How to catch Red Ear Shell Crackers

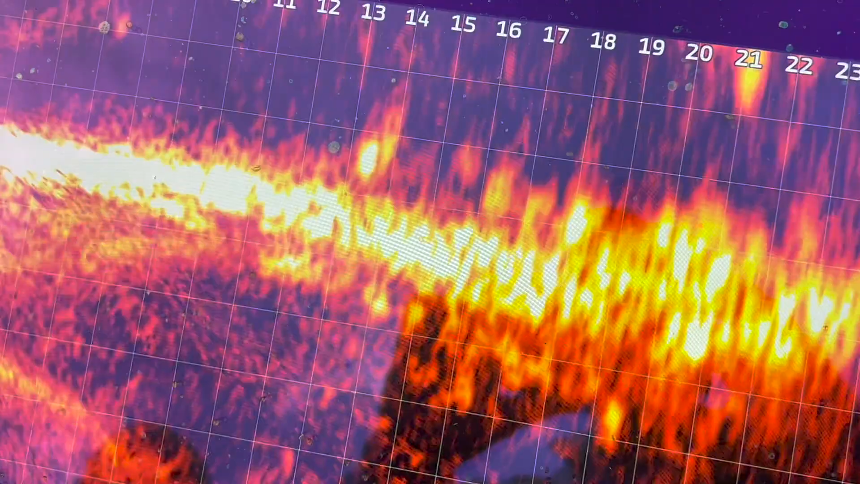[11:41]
they should come up and eat that keep on dragging it to the left drag it yeah pull to the left and then let it drop see all those fish moving that's that bait trail i was talking about
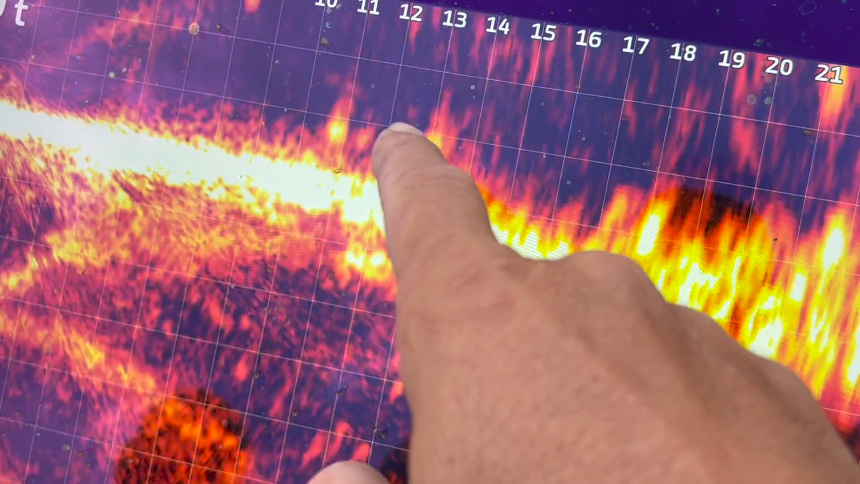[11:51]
the worm is leaving a scent trail for them to follow and that is what
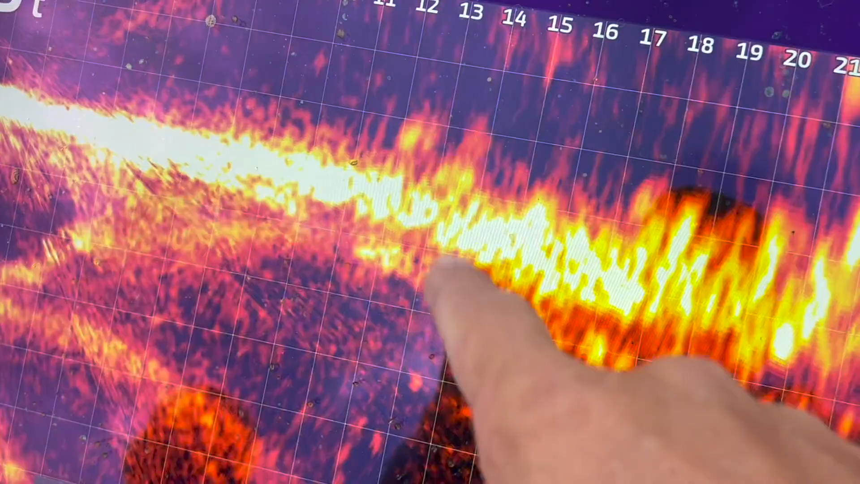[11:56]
they were following i've never saw that before and been able to confirm that that's
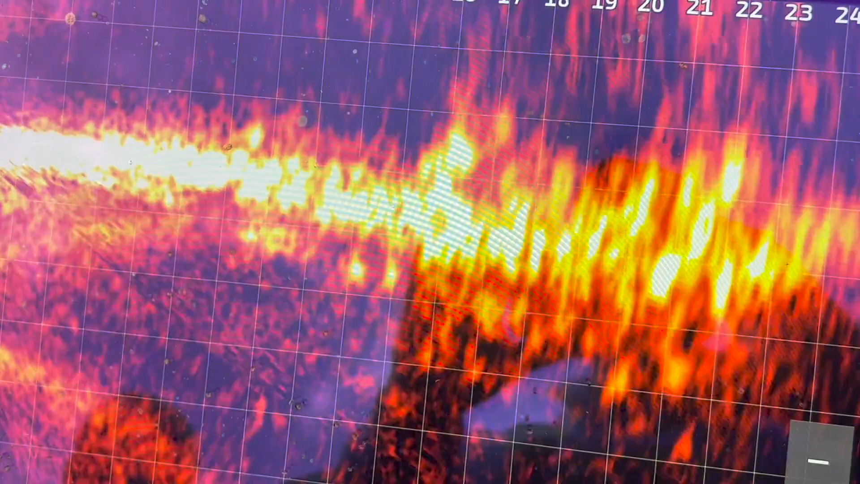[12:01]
exactly what it is but that is what is going on right there quite a few of them right there 23
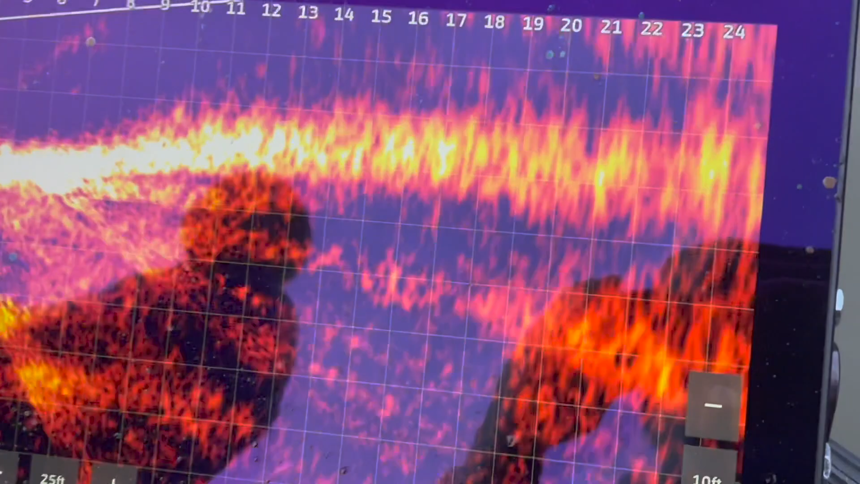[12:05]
feet you see these fish running around on the bottom these red ear
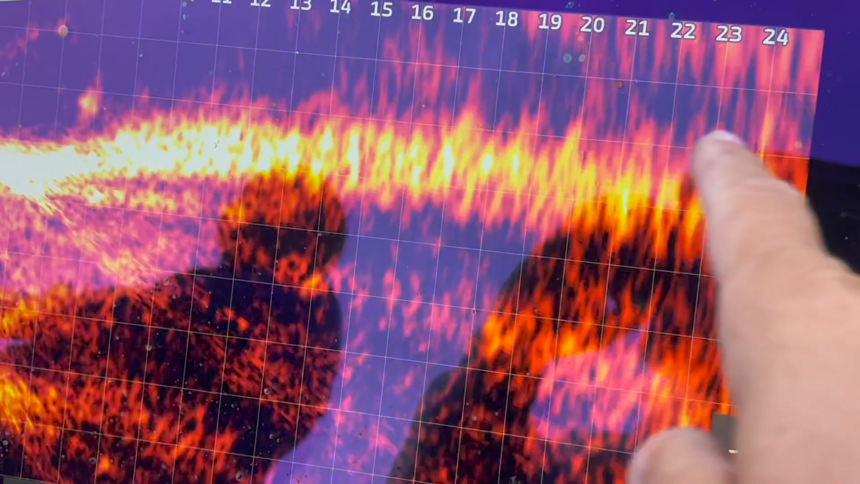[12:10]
never stop running on this bottom
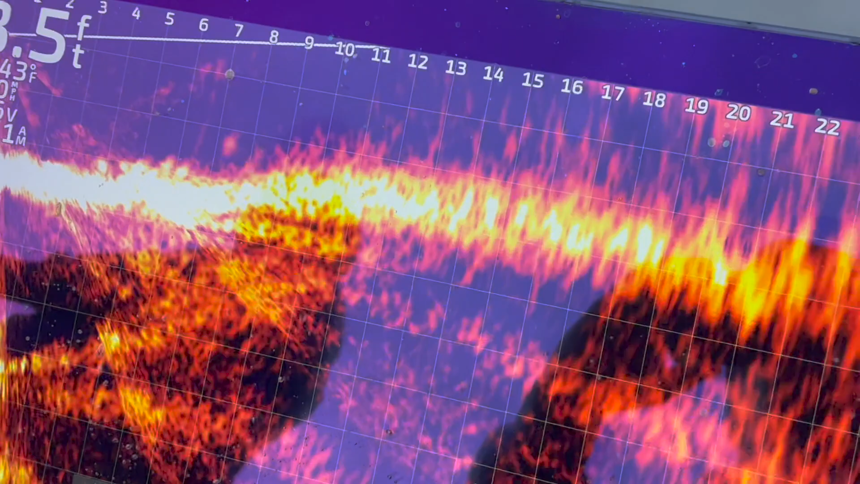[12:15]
and they're coming all the way right here to the trolling motor uh
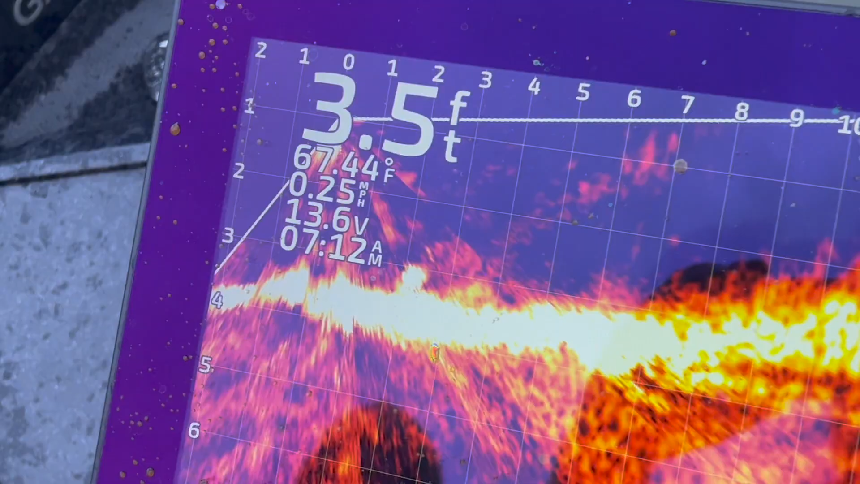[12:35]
On screen: depth 3.5 ft, water 67.44°F, speed 0.25 mph
here's one right here underneath the trolling motor at two feet
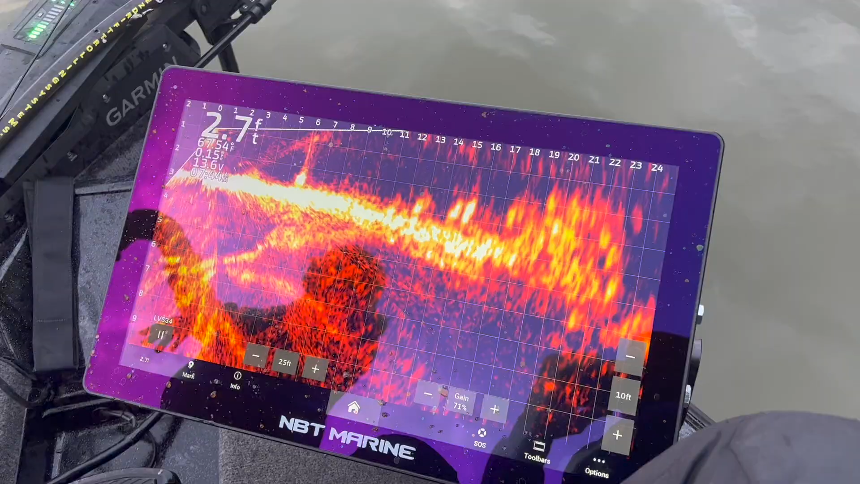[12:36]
oh my god look how many red ear are
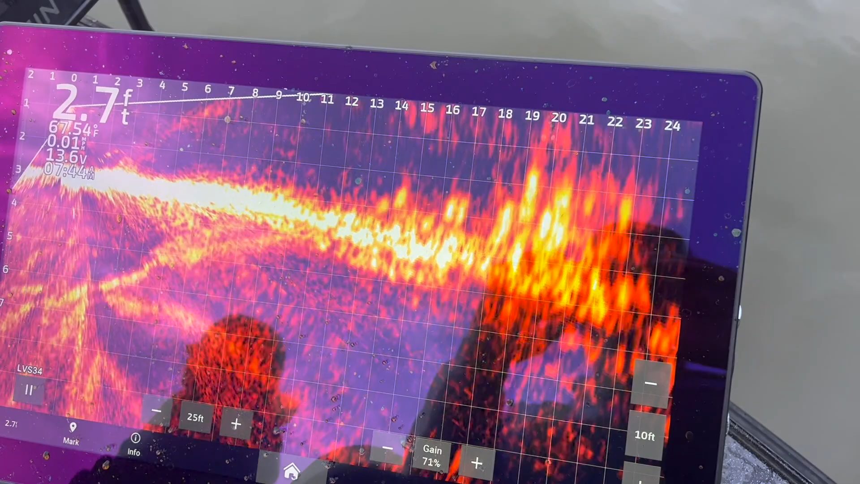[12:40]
On screen: depth 2.7 ft
on this thing this is just absolutely insane the amount
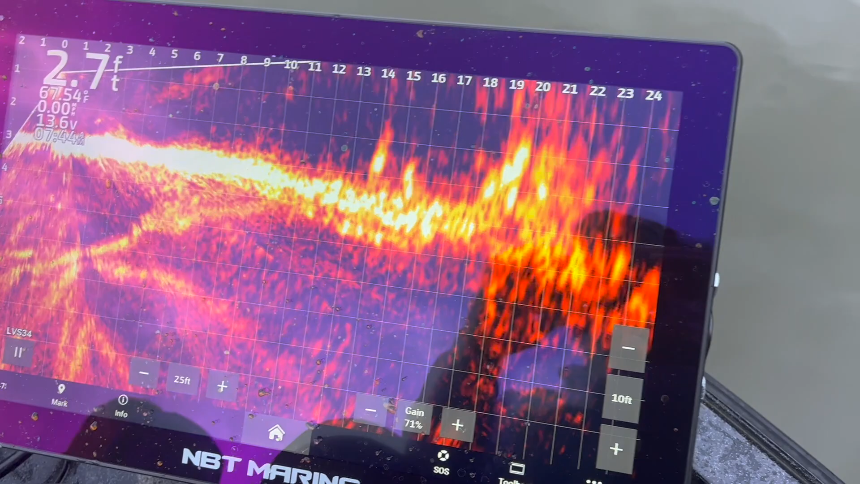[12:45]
On screen: depth 2.7 ft
of red ear that are on here you're right in the strike zone now britney drag it a little
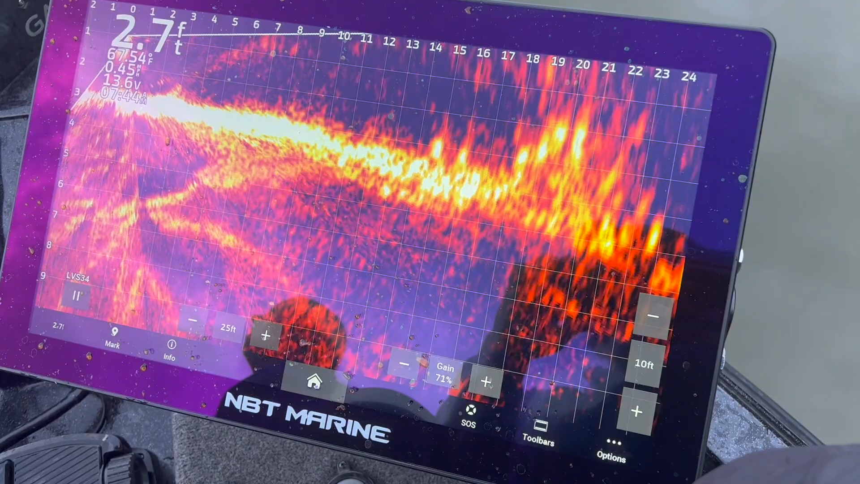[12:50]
On screen: depth 2.7 ft
there you go oh missed it
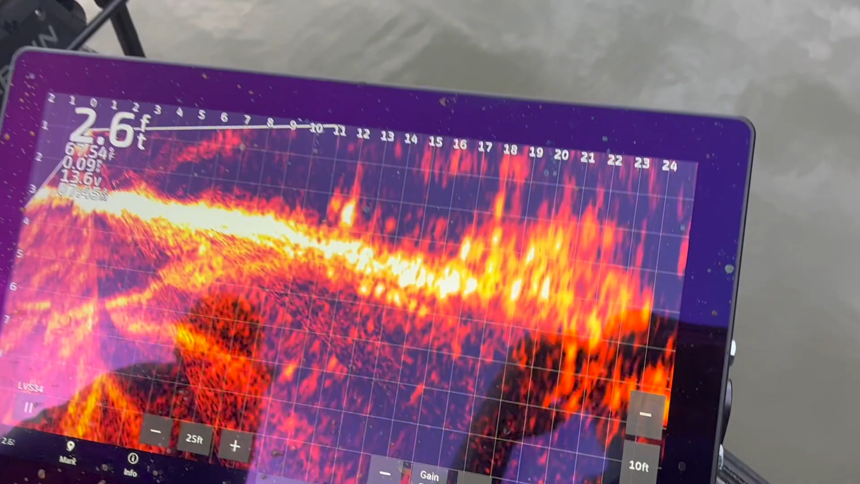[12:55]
On screen: depth 2.6 ft
shoo that is a ton of red ear right there they're all over the place
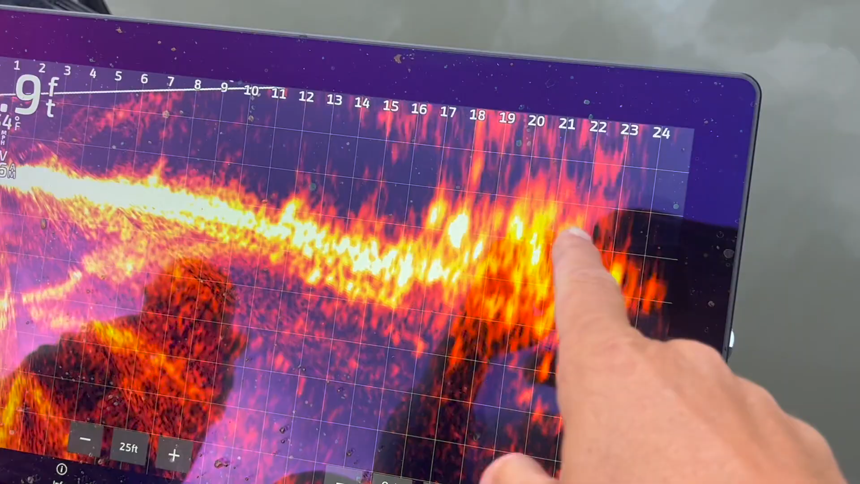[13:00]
there's a stomp in there somewhere and they're just stacked up on it and they're running
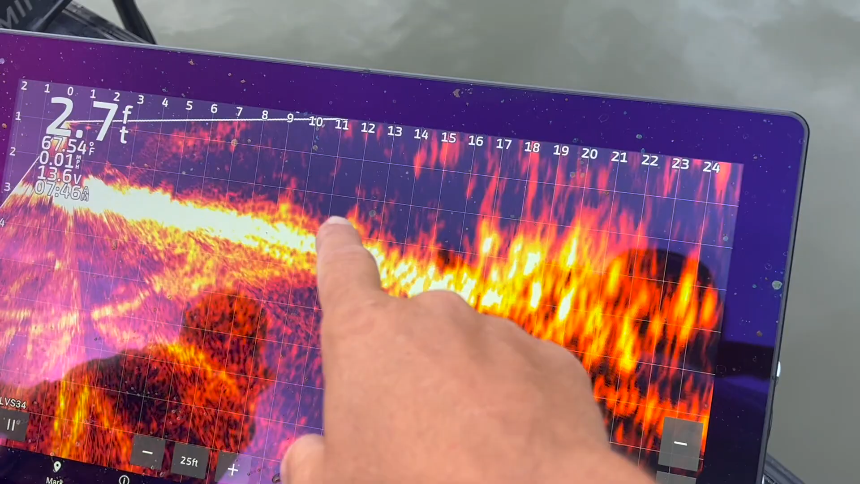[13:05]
On screen: depth 2.7 ft, water 67.54°F
now yesterday when me and kevin bean shot this video these out here were the easier ones to catch not
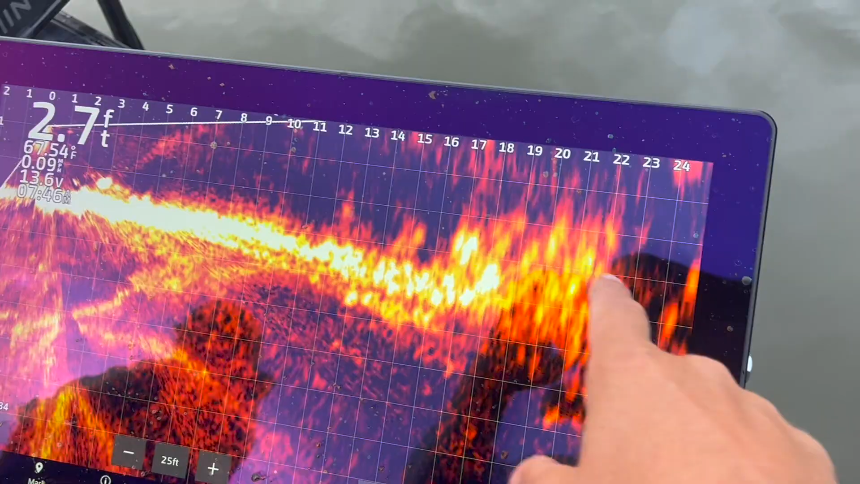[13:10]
On screen: depth 2.7 ft, water 67.54°F
the ones actually on the stump
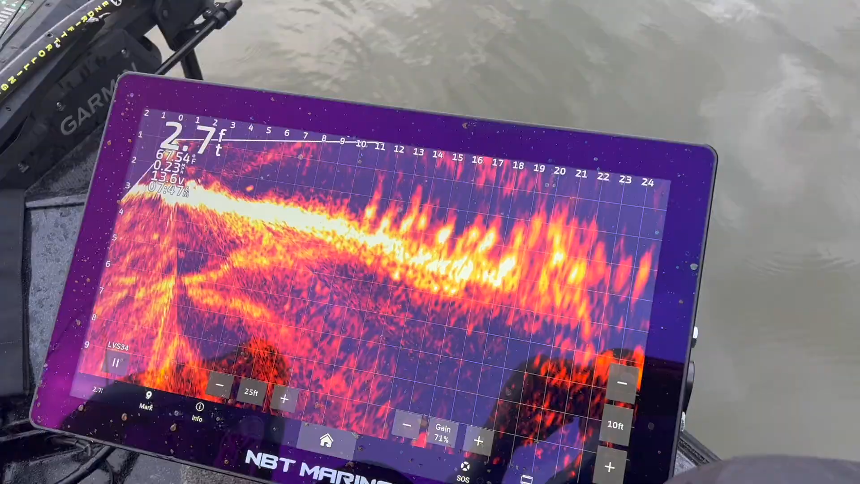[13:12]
On screen: depth 2.7 ft
oh wow they're lying way up you pull it to your left baby
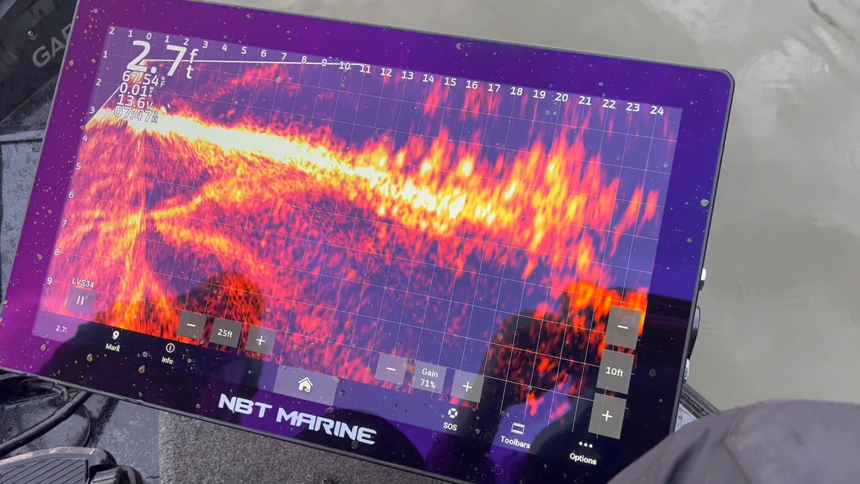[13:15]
On screen: depth 2.7 ft
keep on pulling it to your left there you go
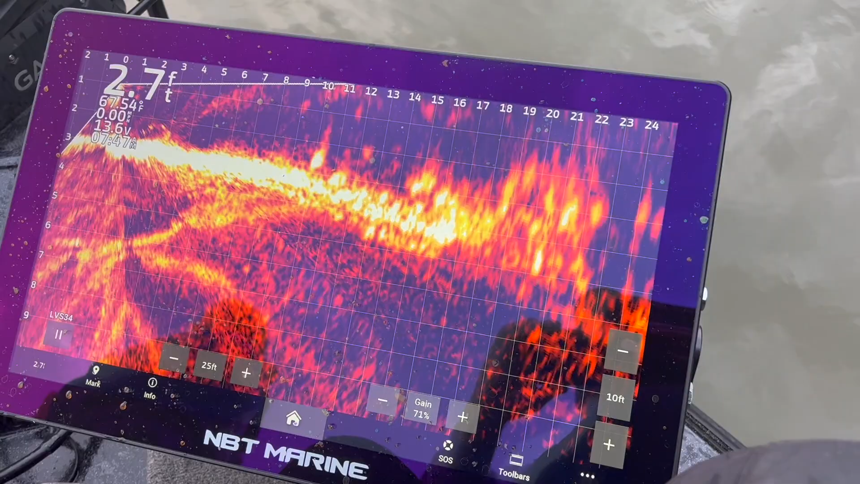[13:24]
On screen: depth 2.7 ft, water 67.54°F
there you're dropping in the screen you're right in some right there you had one follow it down yep